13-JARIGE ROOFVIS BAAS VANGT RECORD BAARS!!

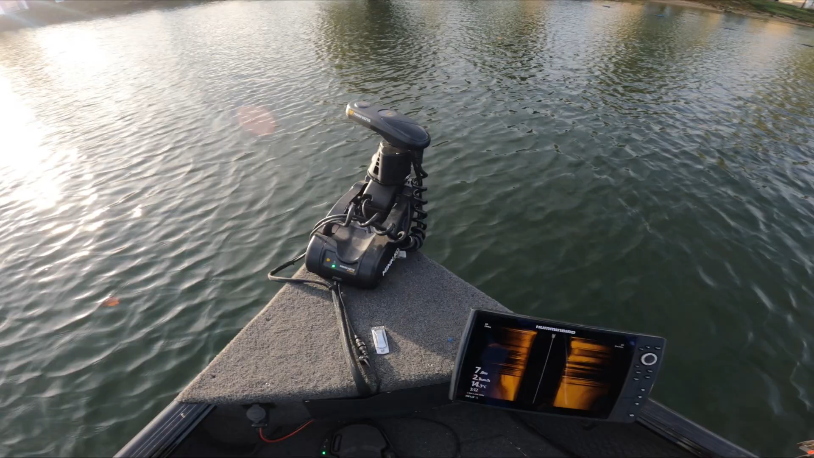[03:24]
Dan heb ik hier zo, heb ik een transducer onder zitten. Voor de sidescan. En die kijkt dus naar rechts.
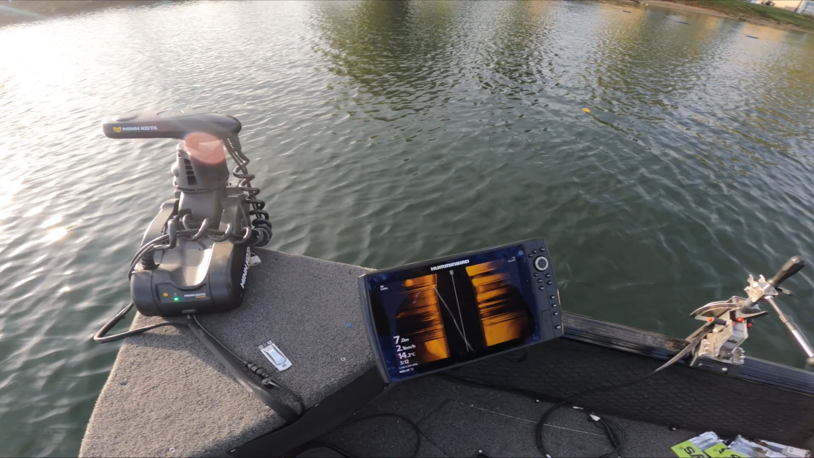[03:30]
Dan kan ik zien over rechts het vissen liggen. Klein beetje vals spelen. Dan. Nou, we gaan ze zoeken. Nee, dat betekent nog niet dat je ze vangt.
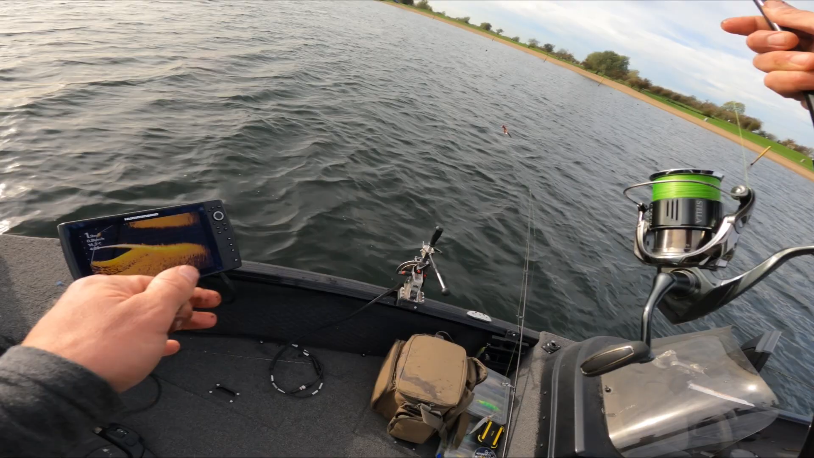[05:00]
nu ligt hij op zijn kop. Zal hem zo op zijn kop zakken. Hm? Hij ligt er nog bij. Ja, hij heeft hem. Ja, maar...
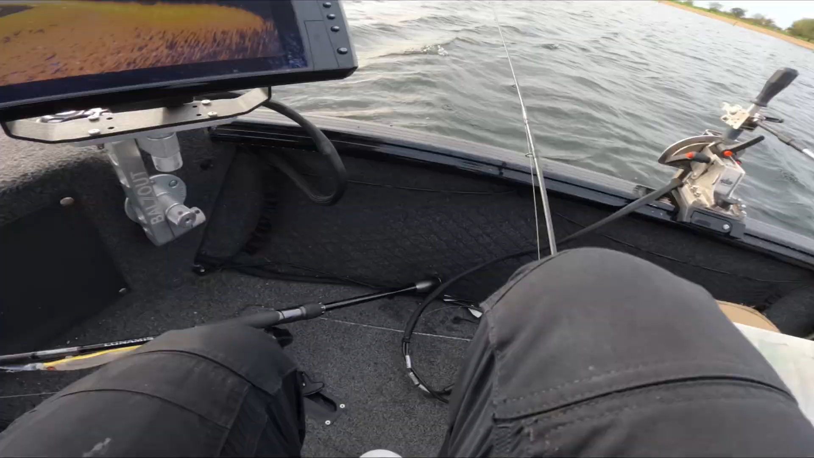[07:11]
Als je hier op de livescope ziet, op de Hummingbird Live. Dan ga ik heel even zo zachtjes heen en weer.
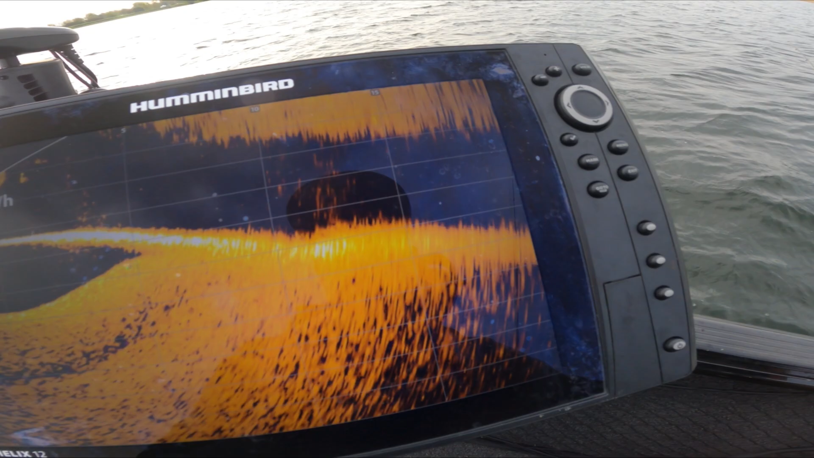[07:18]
Dan zie je hier een balletje. En hier, daar lag net een bolletje.
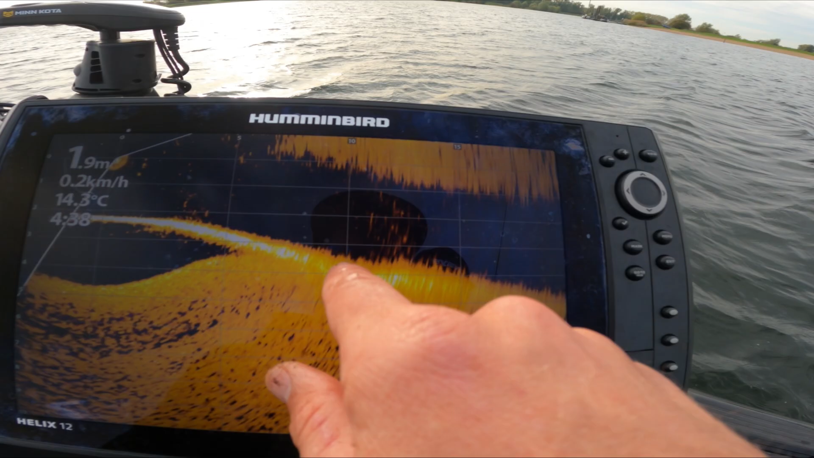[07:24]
On screen: depth 1.9 m, water 14.3°C, speed 0.2 km/h
Hier, deze. Dat is een baars. Ja, ligt er een paar hier. 10 meter. Oké, als je, ik gooi hem in, dan gooi je hem er precies naast. Dan lig je precies goed, ja? Ongeveer. Daar. Ja, jij ligt perfect. Oké, daar laten liggen. Op de bodem gewoon niks. Stop je ietsje over, dan sla je een stukje top naar midden. Je kan hem heel klein beetje verplaatsen en dan laat hem er heel lang liggen.
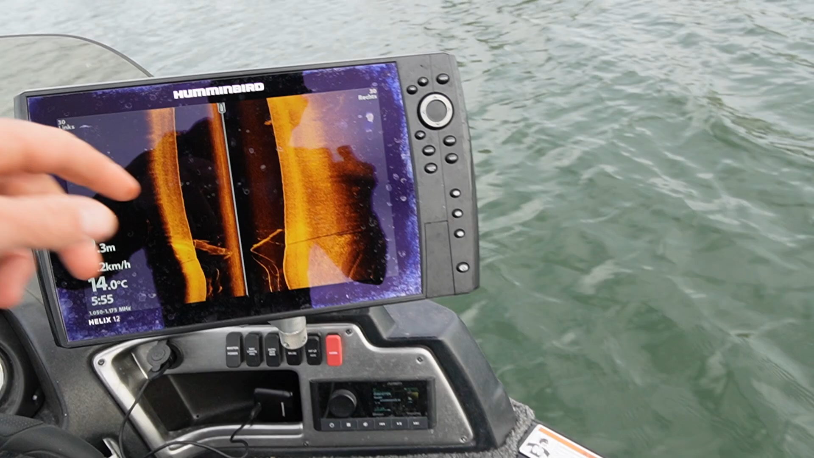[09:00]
On screen: water 14.0°C
Kijk, dit was een heel klein groepje met wat vis.
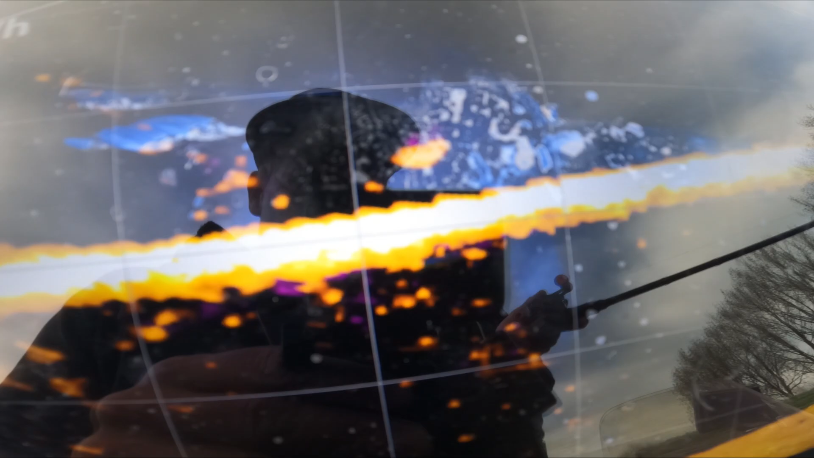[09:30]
En die vuurbal die erboven hangt. Kijk, ik beweeg nu mijn top. Wat je gaat doen is je gaat hem boven de bodem houden, zeg maar zo'n klein stukje en dan ga je hem bijna niet bewegen, af en toe kan je hem een heel klein beetje een tikje geven. En als je dan zo'n snoepbaar ziet komen, kun je een beetje met je snoepbaar spelen.
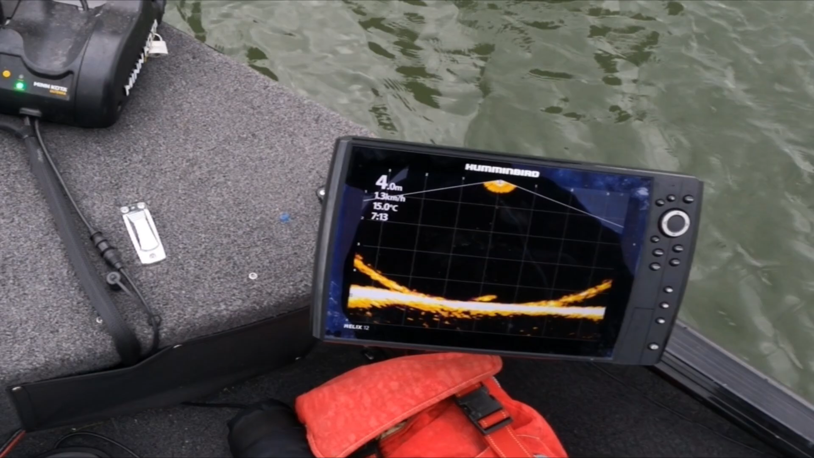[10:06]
On screen: depth 4.0 m, water 15.0°C, speed 1.3 km/h
Ja, hij ligt ernaast. Hij ligt ernaast. Hij ligt ernaast.
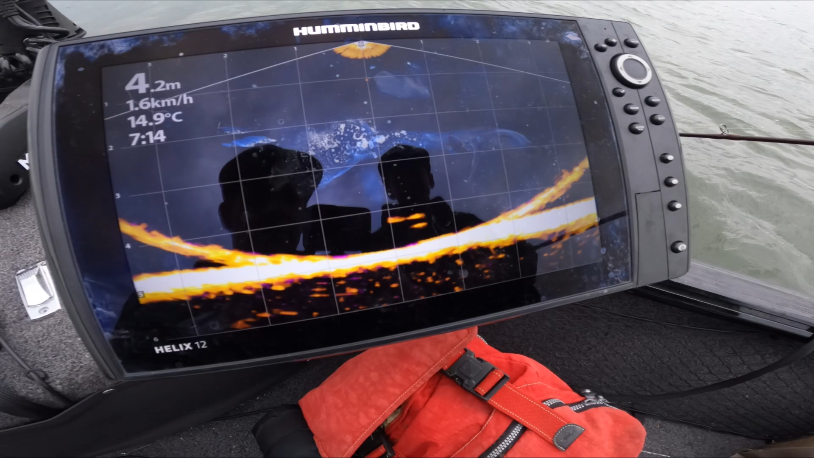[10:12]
On screen: depth 4.2 m, water 14.9°C, speed 1.6 km/h
Kijk zo aan met je, man. Hij ligt ernaast. Twee. Oh. Gast.
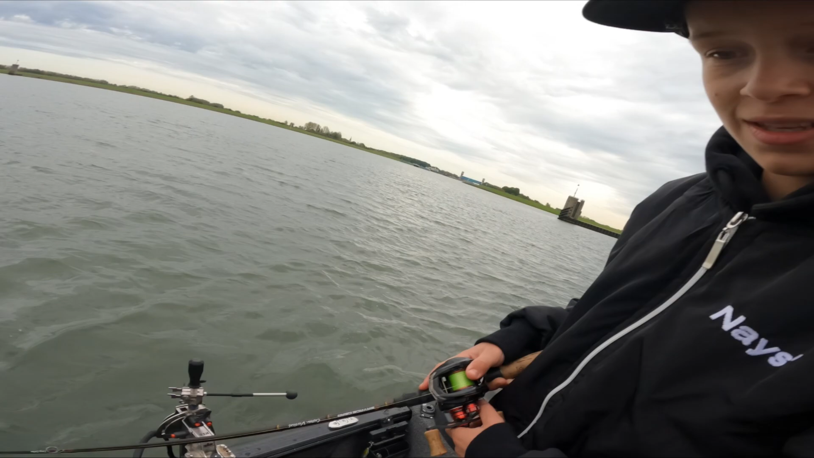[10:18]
Oh, fuck. Spannend. Die gaan pakken. Ja, gaat pakken. Oh. Gast. Oh. Het zijn baarzen, denk ik.
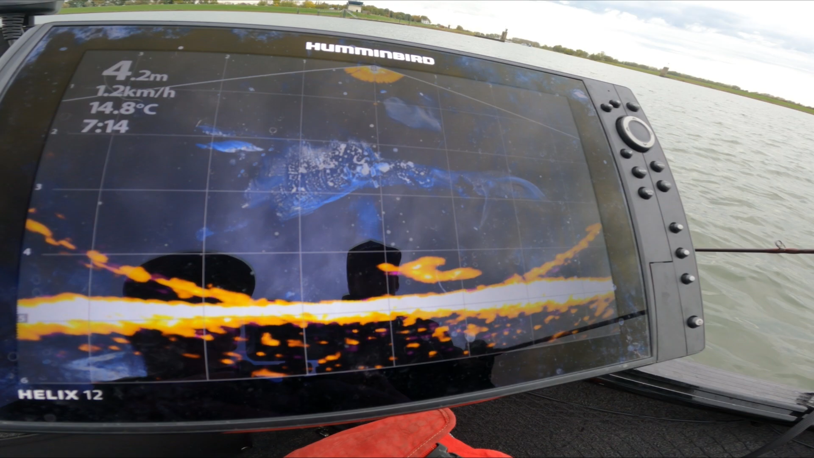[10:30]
On screen: depth 4.2 m, water 14.8°C, speed 1.2 km/h
Ze zijn wel groter dan mijn... Ja, dat zijn baarzen. Moet ik iets anders gaan doen? Ja, dat mooie baarzen zijn. Nou.